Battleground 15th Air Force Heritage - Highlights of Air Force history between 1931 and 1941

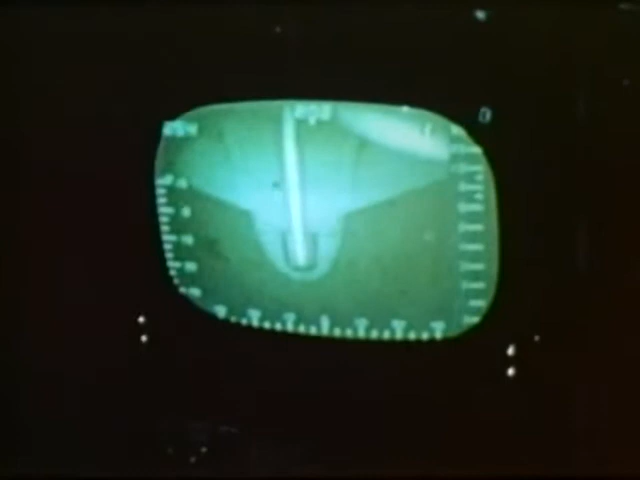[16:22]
using forward-looking infrared and low-light level TV sensors to improve their low-level capability.